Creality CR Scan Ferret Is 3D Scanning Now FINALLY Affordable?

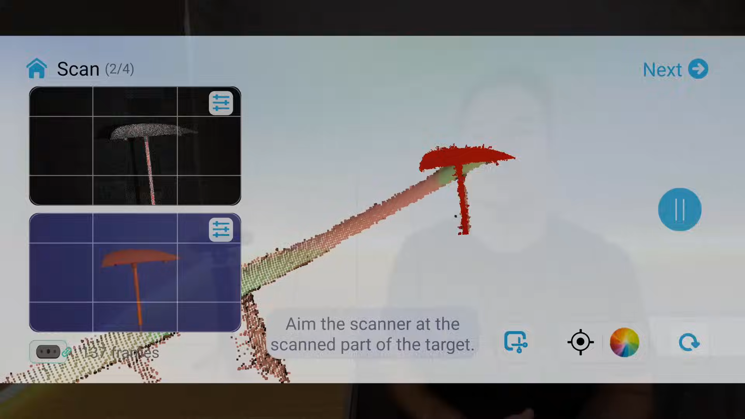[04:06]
This happened quite a lot and made the scan completely useless and you'd have to start again.
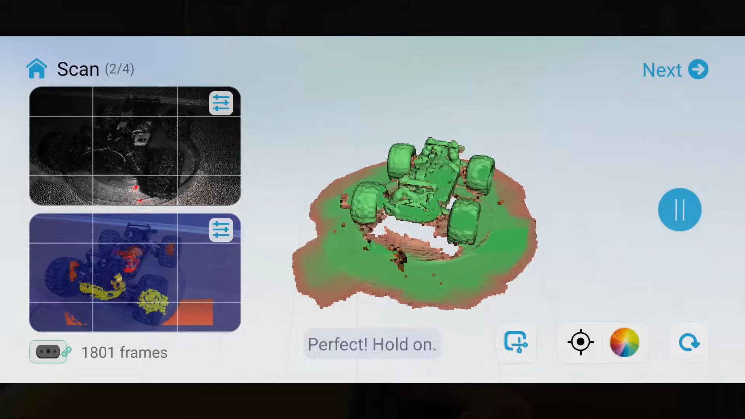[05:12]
Some parts like the wheels scanned really well but it did seem to have problems with some of the black plastic parts.
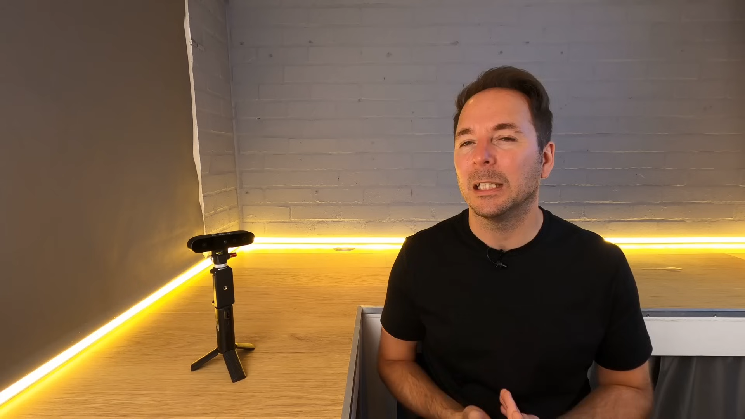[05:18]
I didn't take too much care with this because I didn't need all of the detail.
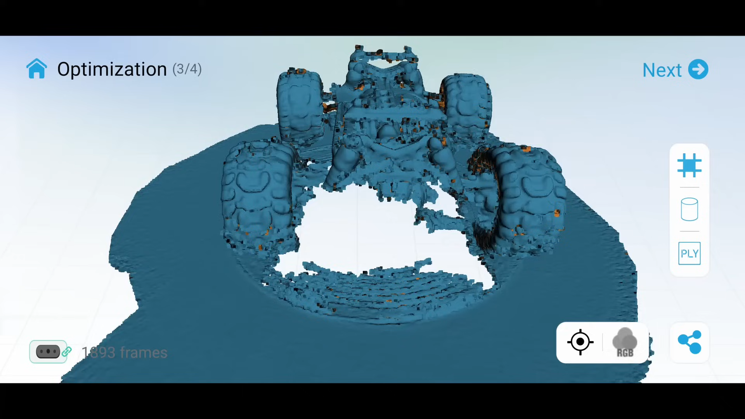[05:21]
The important bit was that I had the wheels, the chassis, the suspension parts and the body mounting posts.
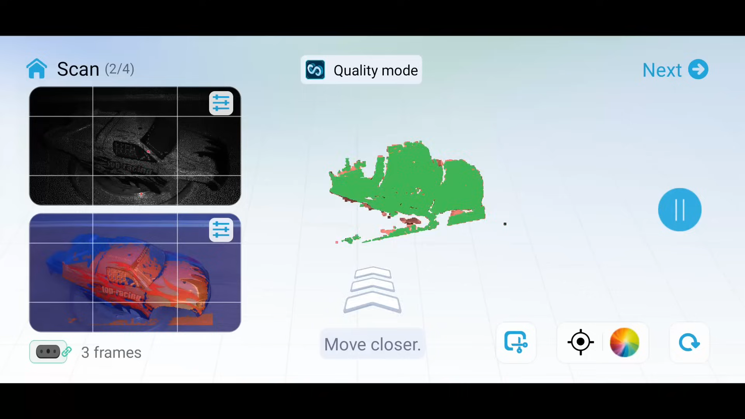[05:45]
This actually went a lot better than the scan of the RC car because there were a lot less smaller parts and it picked up a lot of detail.
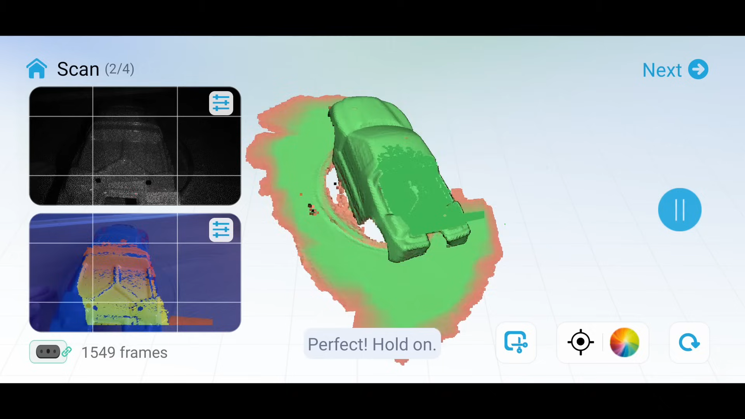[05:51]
I spent eight minutes on this one making sure that I got all of the details that I could and all of the shapes scanned really well.
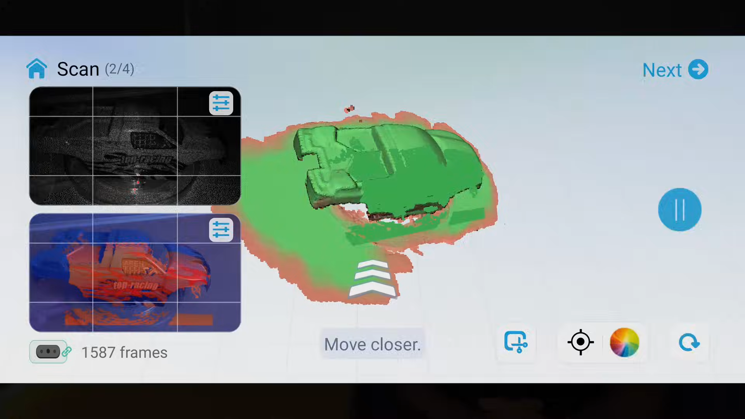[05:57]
One thing I did notice is that different colours gave different results.
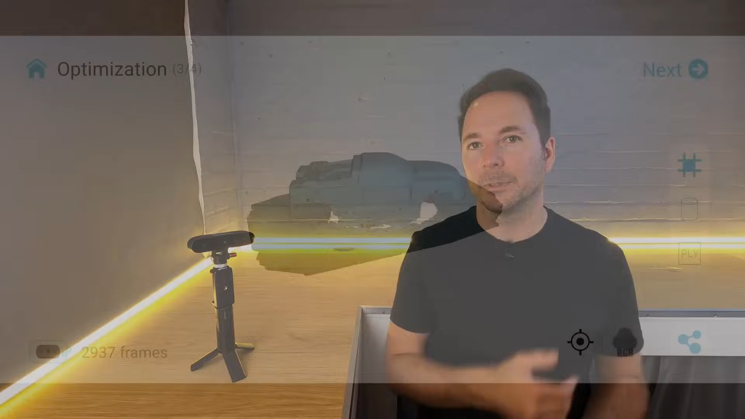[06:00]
Black in particular wasn't being picked up as well as the other colours.
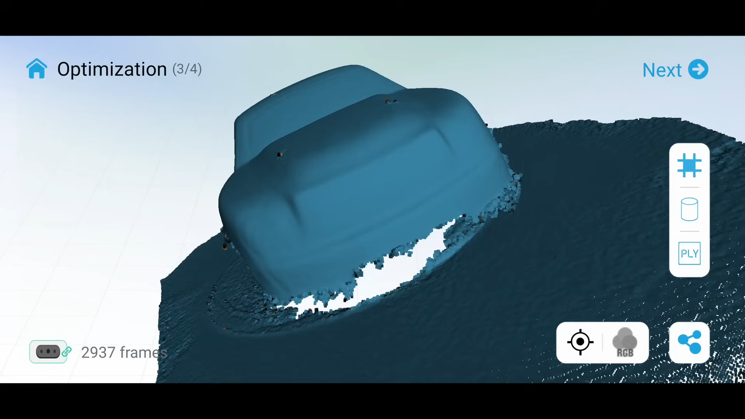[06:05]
It seems that if you want to scan black objects then you need to do something first to change the colour before the scanner will pick it up.
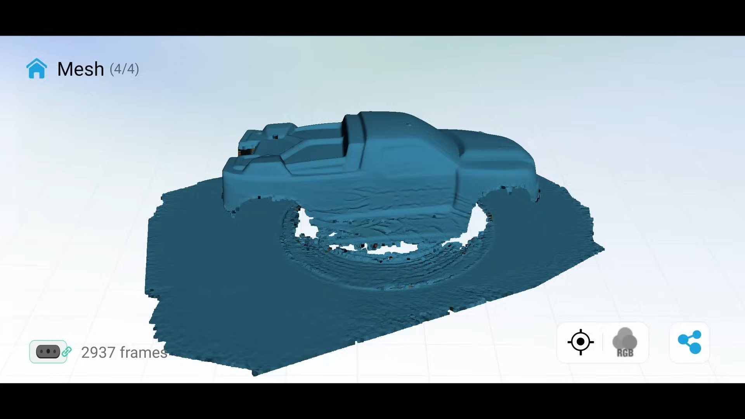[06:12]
I let the app create a mesh for the parts it did scan and then sent it over to my PC for fine tuning.
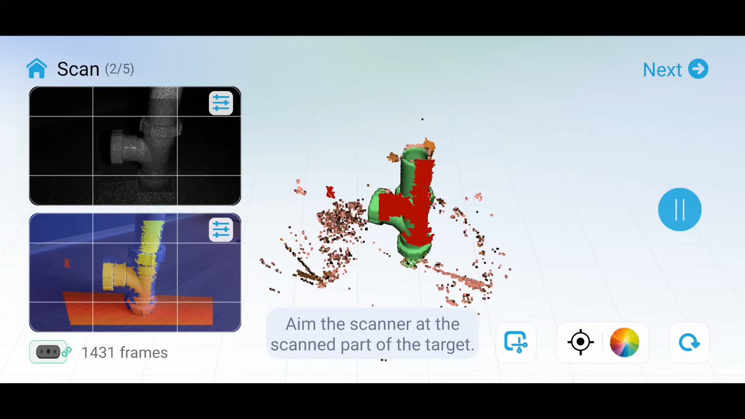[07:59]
Whilst scanning the ferret was quite good at recognising areas it had scanned before if it ever got lost. But any plane surfaces would easily confuse it and ruin the whole scan.